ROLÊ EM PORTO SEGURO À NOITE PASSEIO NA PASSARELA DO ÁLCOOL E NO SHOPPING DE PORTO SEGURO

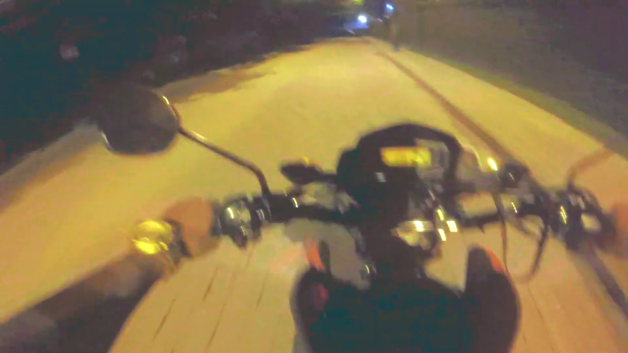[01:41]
Por que essa buzina não tá funcionando? Ah, a buzina parou de
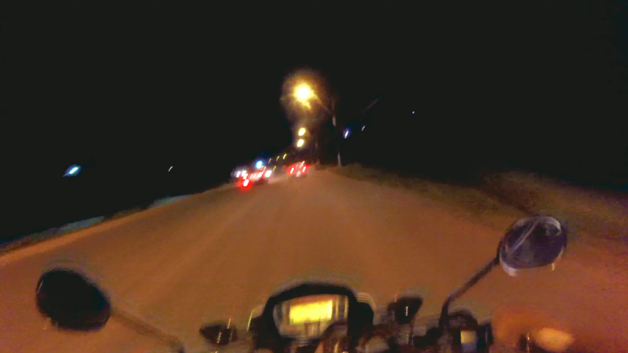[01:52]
funcionar. Aí, família, estamos chegando já no Porto Seguro, no centro. Eu tô moendo, 70, 80. Não vou correr muito não, velho. Se achasse uma BR aqui pra ver quando que essa motinha dá, velho. Fiquei curioso. Fiscalização eletrônica, 50 km por hora. Quase 60, agora dá uma reduzida aqui. Aí, tá na manha. Agora deixa eu entender.
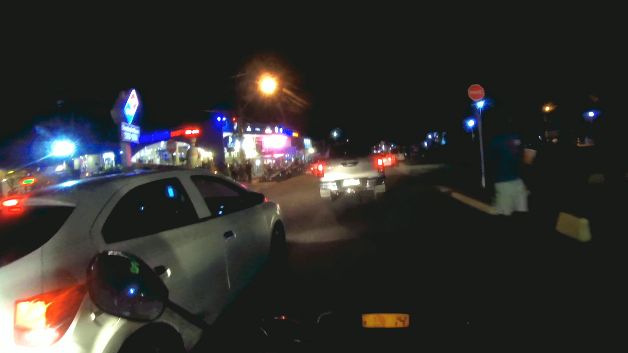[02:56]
Ih, cacete, esqueci o nome do restaurante.
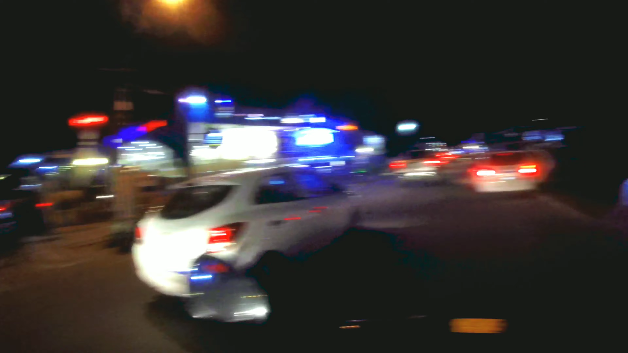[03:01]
Aqui, passou o shopping. Você vai ver o Banco do Brasil. Aí, o Banco do Brasil, você vai virar a direita ou a esquerda? Eu já não sei.
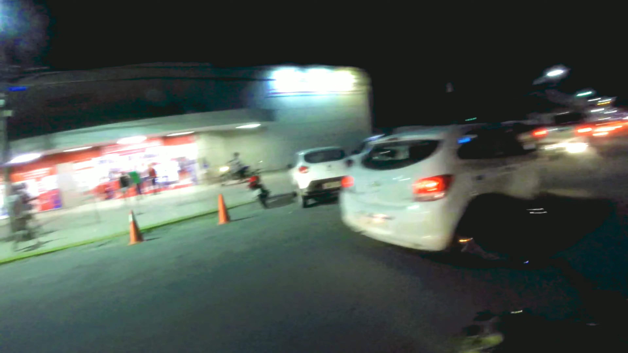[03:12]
Deve ser a direita, eu acho. Cadê o Banco do Brasil?
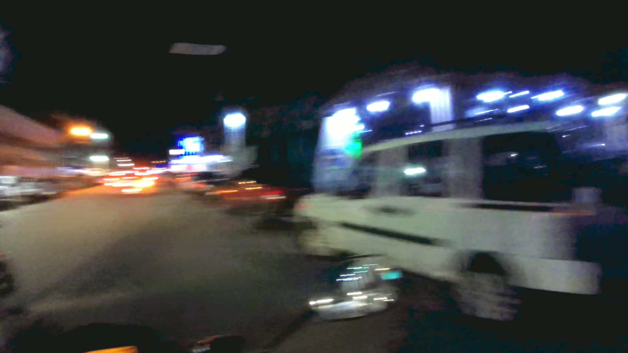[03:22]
Cadê? Banco do Brasil, Banco do Brasil, Banco do Brasil.
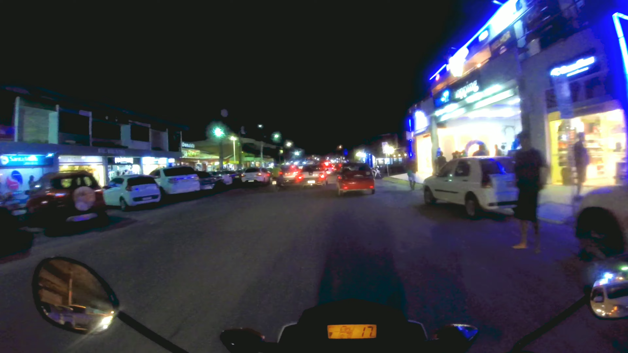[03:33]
Banco do Brasil, Banco do Brasil. Banco do Brasil, Banco do Brasil.
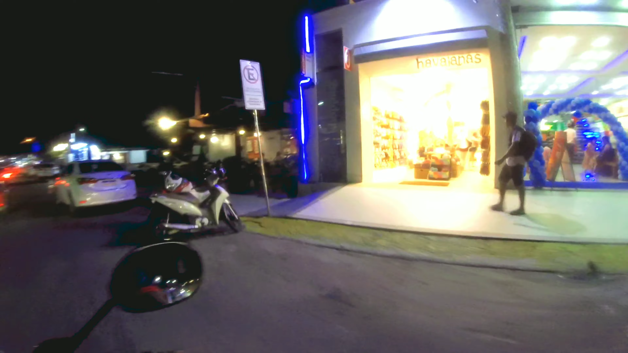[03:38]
Banco do Brasil aqui não. Banco do Brasil, Banco do Brasil.
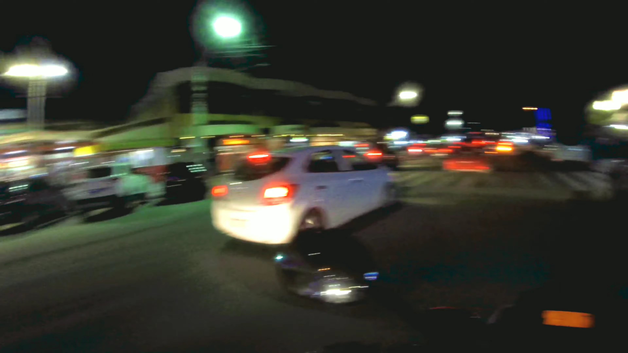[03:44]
Ali, ó. Banco do Brasil. Ali. Então, se eu cheguei no Banco do Brasil, agora é o detalhe. Ou vira a esquerda ou vira a direita. Oh, caramba. E agora? Eu nem sei andar nessas ruas aqui. Porque esse cara de amarelo é guardinha, né? E os caras é guardinha. Pois se meu buzinho tá precisando andar, não.